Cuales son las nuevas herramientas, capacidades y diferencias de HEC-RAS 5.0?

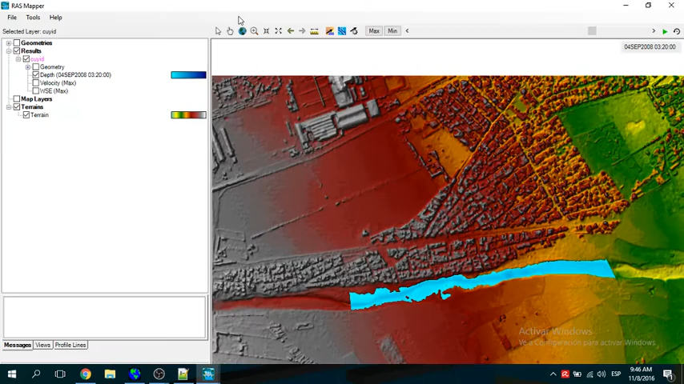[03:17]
herramientas acá con el ras mapper que es esta herramienta de acá este bueno aquí tú puedes editar tu geometría geometric data y
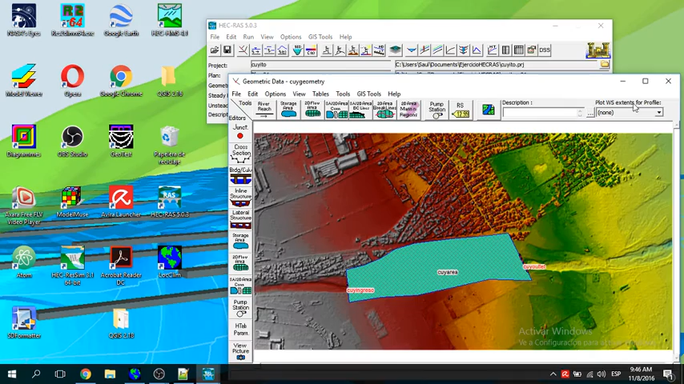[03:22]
en esta geometría tú puedes este hacer tus grillas hacer zonas de almacenamiento que vendría a ser represas puedes hacer este conexiones condiciones de borde ya puedes definir el manning por áreas ya esto es cuando tú haces zonas no uniformes cuando flujo no uniforme si tú hicieras flujo uniforme puedes hacer secciones de corte puedes hacer túneles puedes
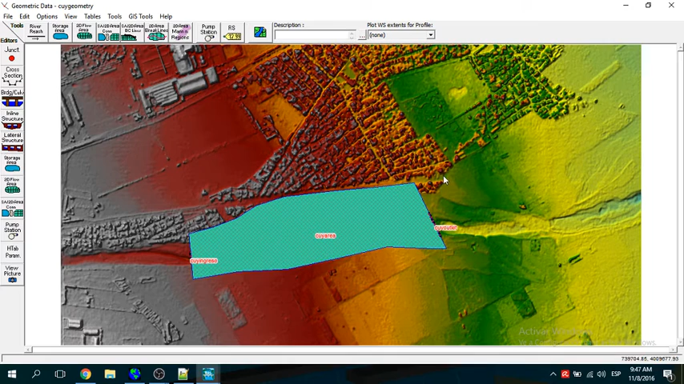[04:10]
que viene a ser tú tu flujo superficial ok qué más qué más tienes acá ya reconoce actual reconoce el sistema de proyección esto tienes que trabajar en utm porque no trabajas en geográficas necesitas necesitas necesitas
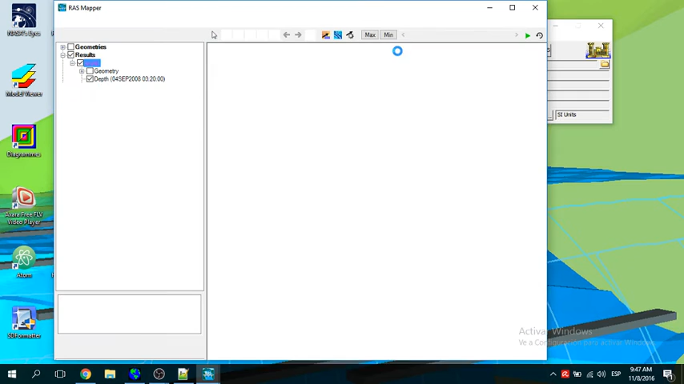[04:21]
raster de buena de buena resolución y ese es otro tema también que significa que con con grillas de 10 metros no vas a poder hacer buenas simulaciones estudian necesitas grillas de metro más o menos ya y ahí sí o
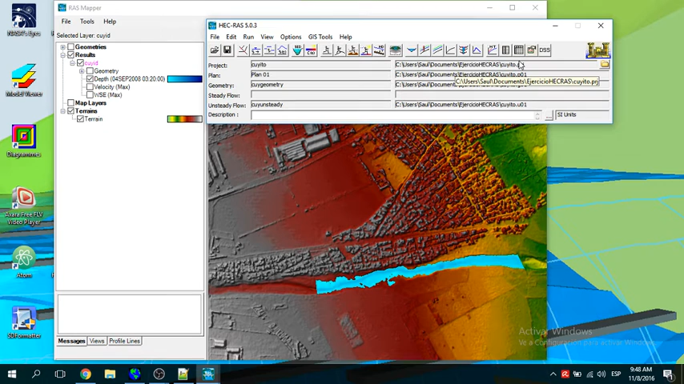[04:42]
tienes topografía en el campo o tienes drones porque porque imágenes satelitales a esa resolución no he visto muy bien el luego por ejemplo acá vamos a ver el caso para una simulación dinámica ya entonces aquí vemos esta es una simulación dinámica un flujo no no no uniforme aquí vemos la inundación dinámica aquí está pasando el agua aquí se va a aumentar el flujo está aumentando el flujo y a partir del 3 de septiembre empieza un proceso de